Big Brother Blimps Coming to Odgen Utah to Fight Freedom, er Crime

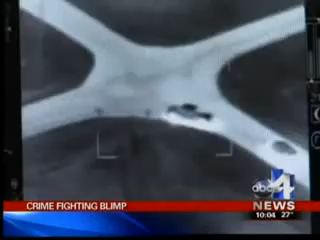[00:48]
The other infrared camera can find moving cars or people in total darkness.